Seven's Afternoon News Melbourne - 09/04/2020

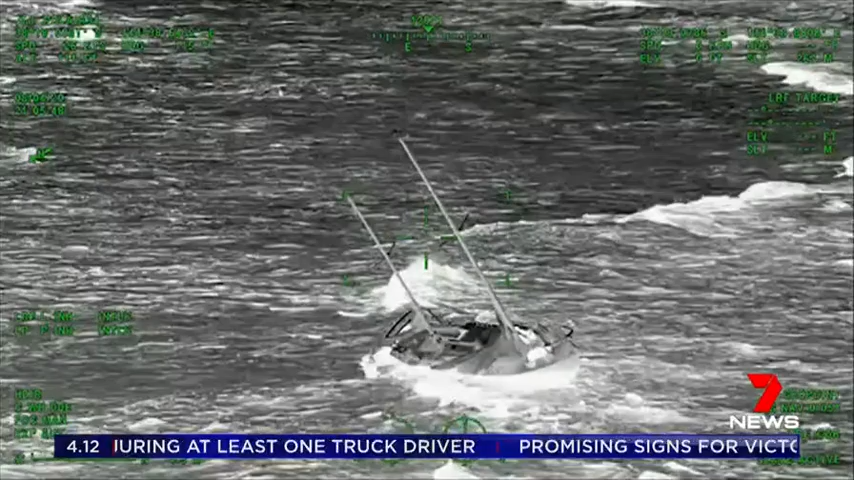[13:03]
The dramatic rescue was captured by a camera on board the police air wing who was called in to make this rescue here.
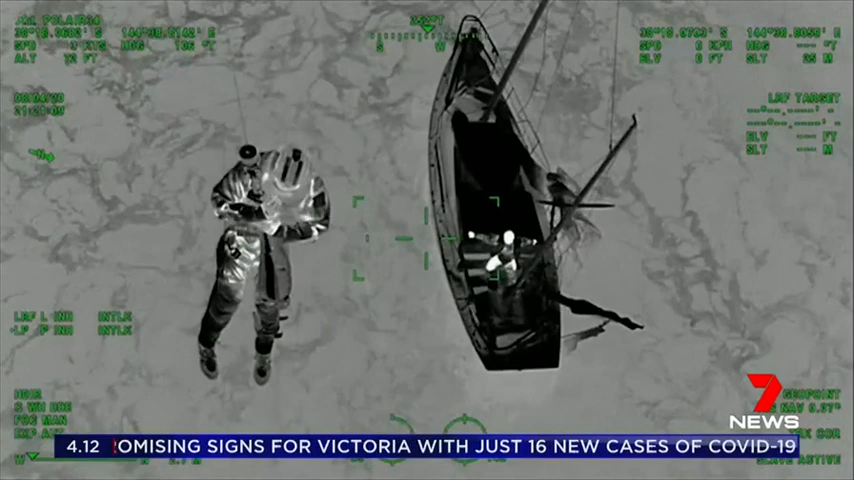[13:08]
The 67-year-old had aborted an attempt to cross Bass Strait but at about 7 o'clock last night his boat ran aground
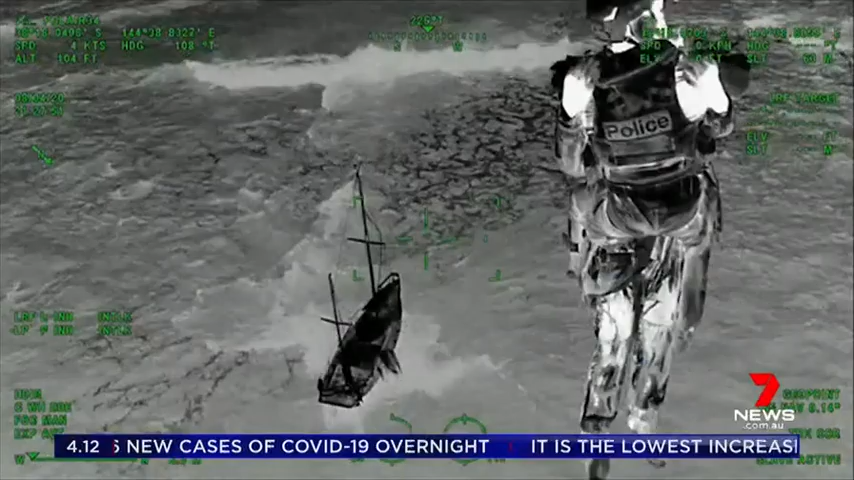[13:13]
at Corsair Rock which is on the eastern side of Port Phillip Heads.